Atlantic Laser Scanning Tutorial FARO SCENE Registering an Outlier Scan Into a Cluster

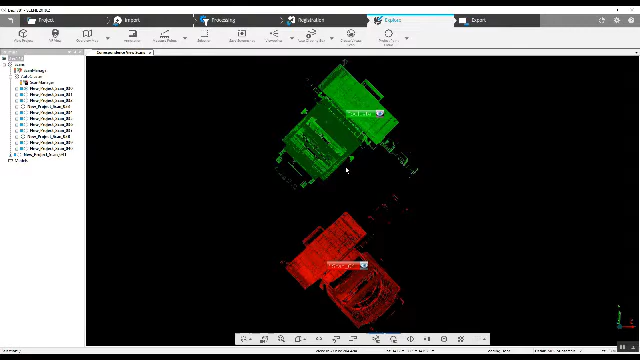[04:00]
Now most of the time, we can just grab the scans, drag them over to where you think they should be and they,
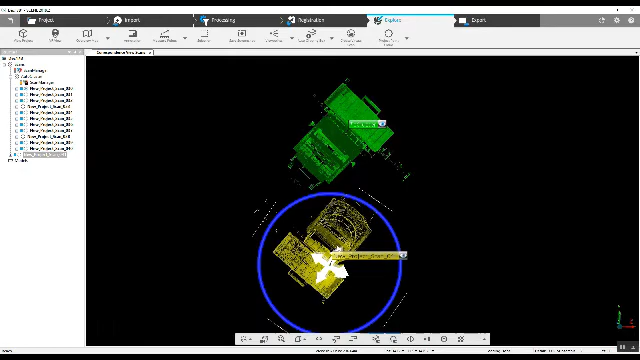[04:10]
you know, with an update of the scan manager, if they should come together.
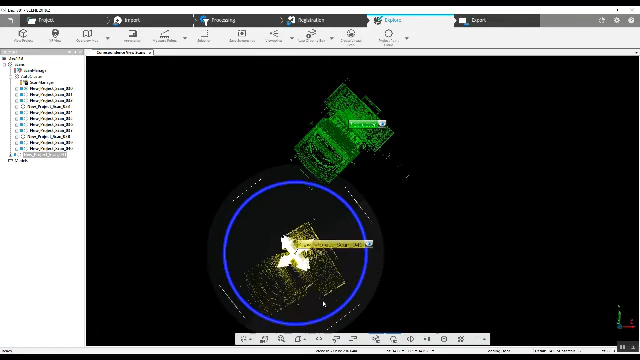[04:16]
But that's not always the case.
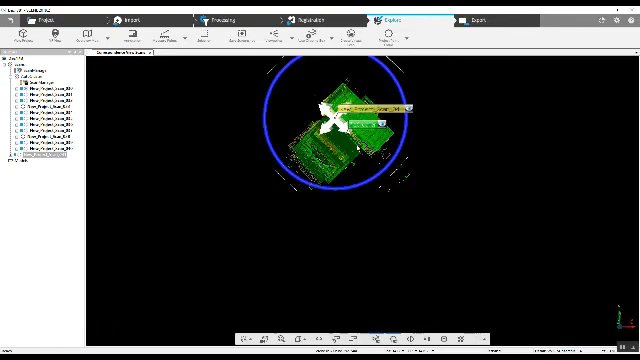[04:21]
Even when things are as obvious as what this looks like, it might be, it may not come together. So we line it up.
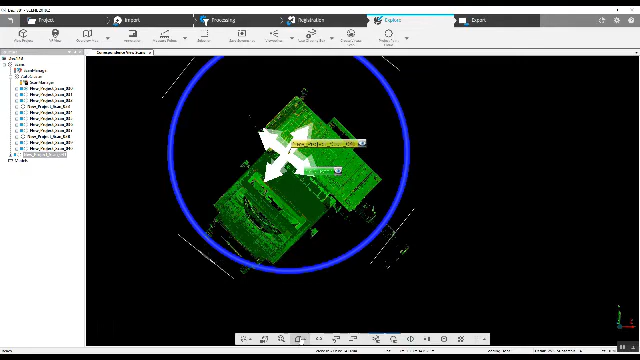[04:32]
Now we want to also look at this from a couple different angles because we may have an elevation issue
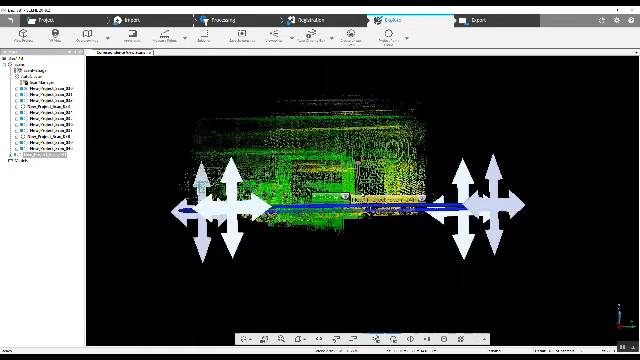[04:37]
and it looks as though we're okay.
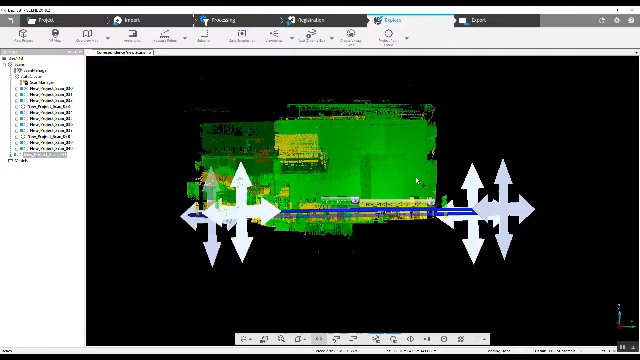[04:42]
So we'll go up here to our main scan manager.
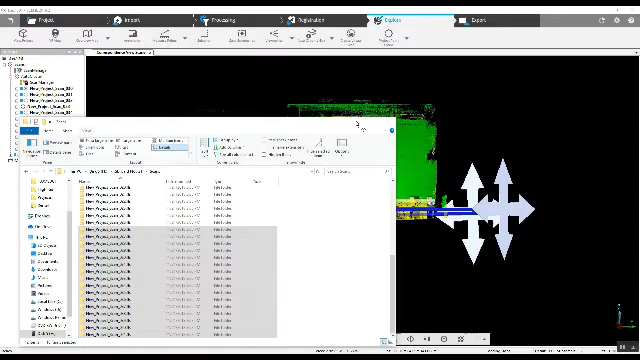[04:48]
Let's see, this is our cluster.
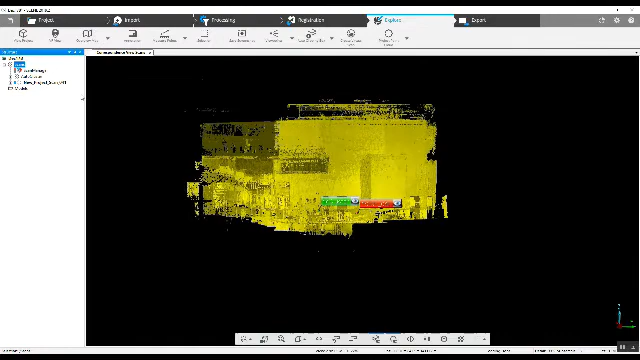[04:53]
Here's the main scan manager, which is going to handle both the cluster and the scan. The auto cluster immediately locks our scan manager, which is what we wanted to do. We wanted the scene software to just try to put two things together,
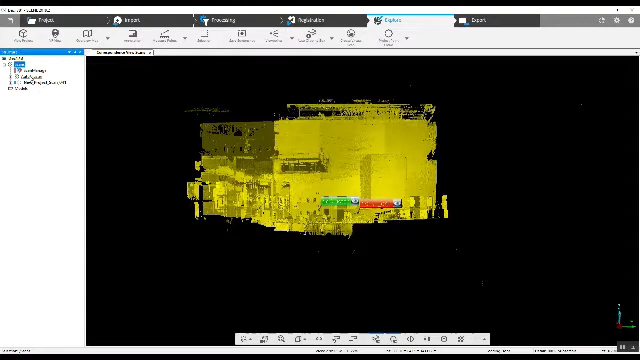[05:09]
the cluster and the scan. So because we've now put these on top, match them up best we can by eye,
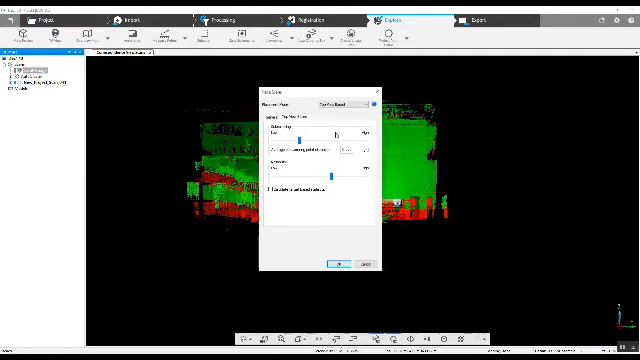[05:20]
we will update the scans and do a cloud to cloud and see if that helps out. Now as we can see, we actually do have a yellow light on our scan manager here. I will take a look at just how accurate we are. Looks like we're about 10 millimeters, which for most shots just isn't going to cut it.
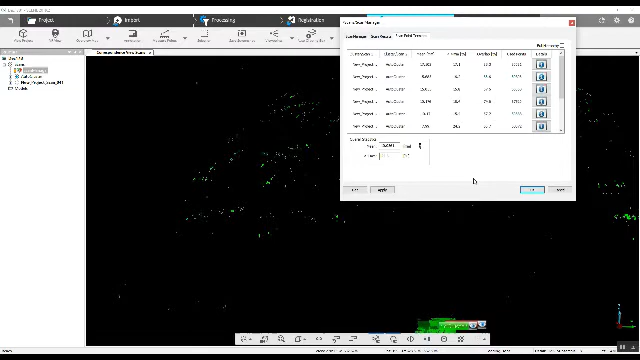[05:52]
So let's take a look at a way that we might be able to improve this. We'll close this down.
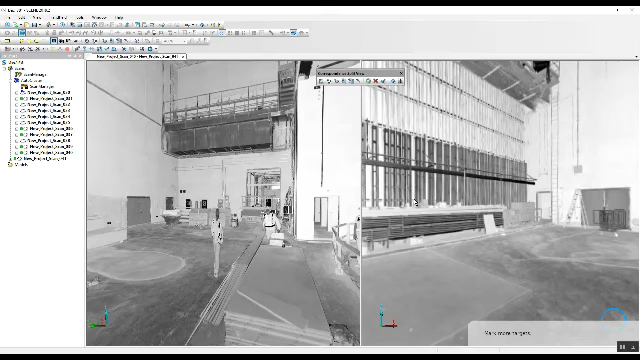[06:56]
common walls and things like that.
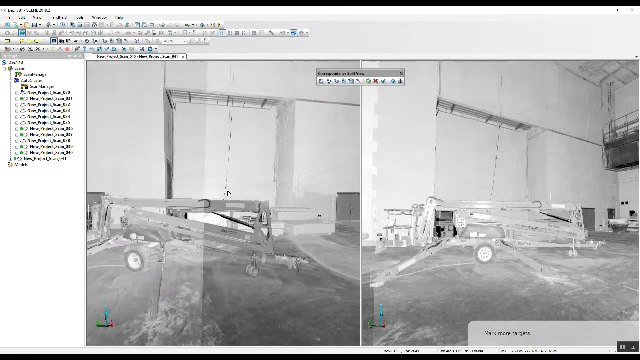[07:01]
So I think it's pretty obvious that we can do that pretty quickly here. So we've got this small toolbar here and since we're not using sphere targets, flat targets, we are going to be grabbing the planes. So we click on this and we start matching up planes in the,
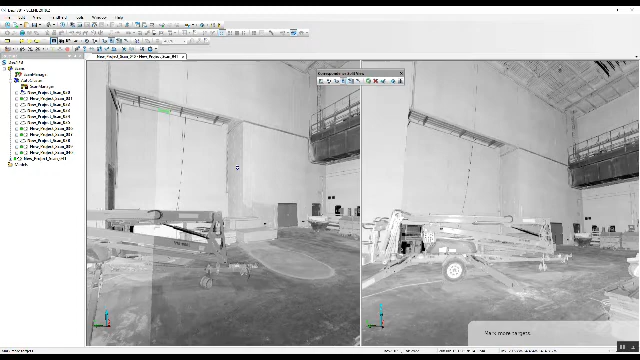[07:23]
each of the scans. So as you can see, the scene software hasn't recognized that they're the same yet. So what we want to do is force the correspondence. So that is going to be plane two, we want to go back into our plane. We're going to grab another wall that's at a different angle. And once again, we're going to force that correspondence.
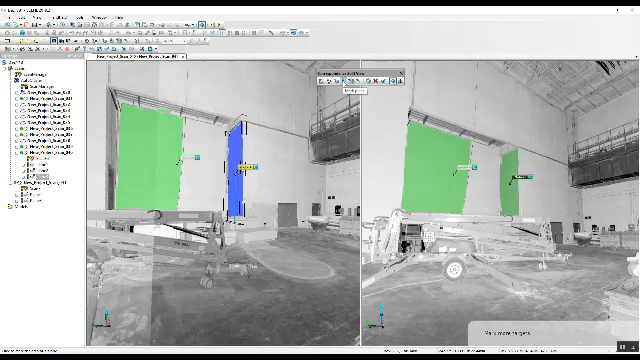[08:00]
As we get further along, the software will begin to recognize where it is and you won't have to force the correspondences. So again, we're going to take walls, different walls in each one of these here, force our correspondences.
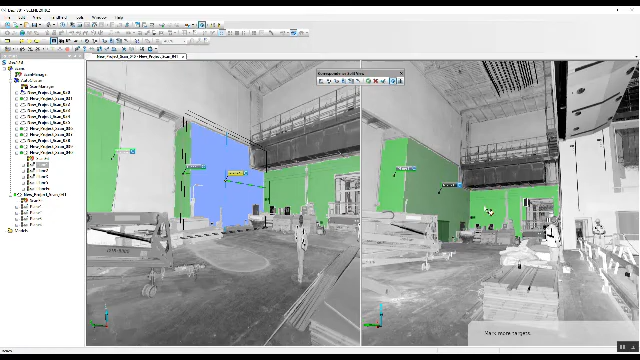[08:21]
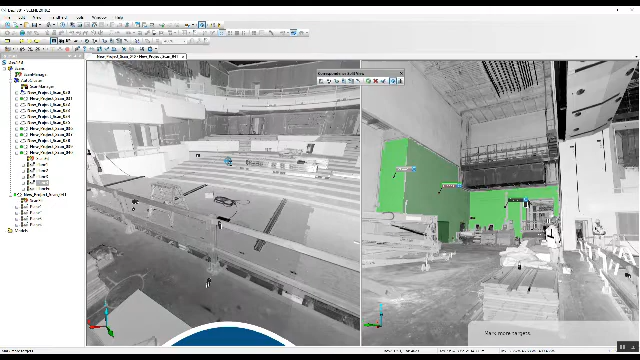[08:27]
Now we can also look at a floor
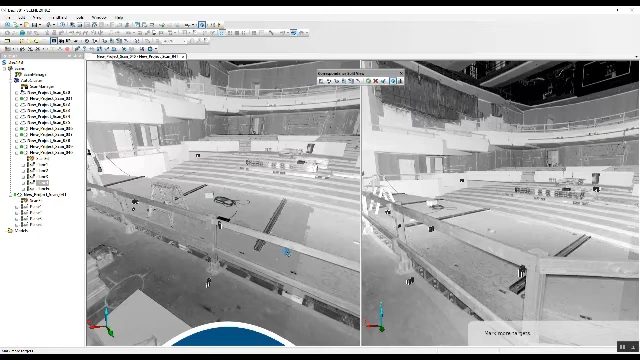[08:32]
and doing that, we'll give ourselves yet another angle here.
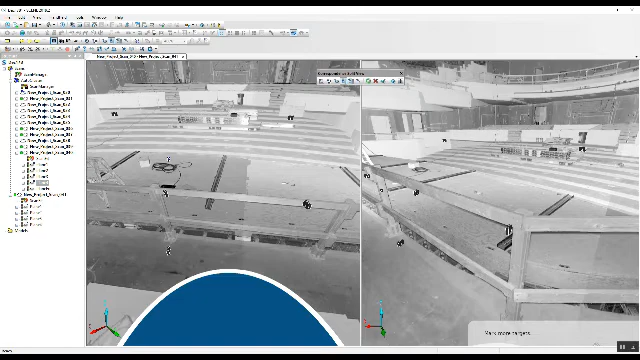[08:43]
So we've got the cord sitting in this one, we'll identify those two there. Now you see where the software is now, identify where it is in space. And at this point, we can go and find correspondences between show scans. We can clear correspondences, force correspondences. Let's force the correspondences.
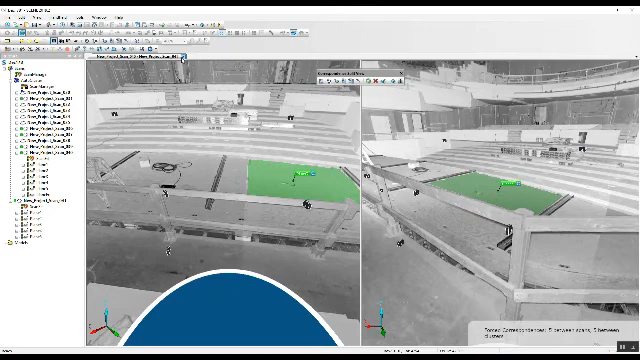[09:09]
We can close this down. Now, if you look in the tree on the left, you'll see all the different planes between the two scans.